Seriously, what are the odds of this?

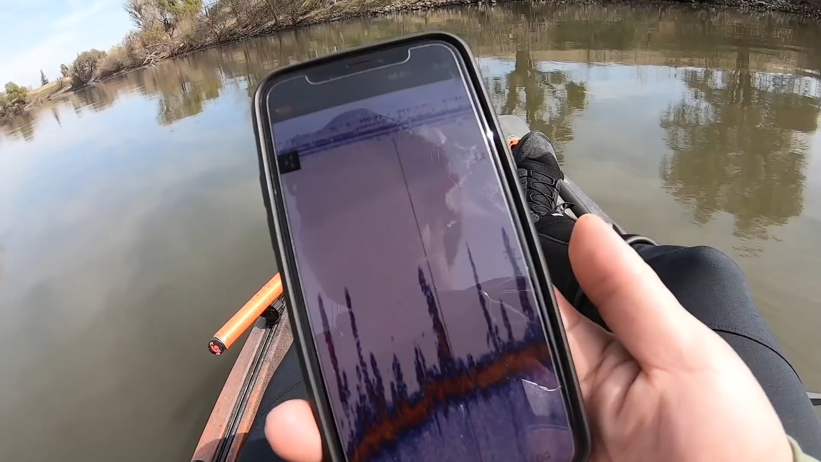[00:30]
or tablet and get a sonar image from this guy right here so cool little deal one feature that I am actually really impressed with is the lake book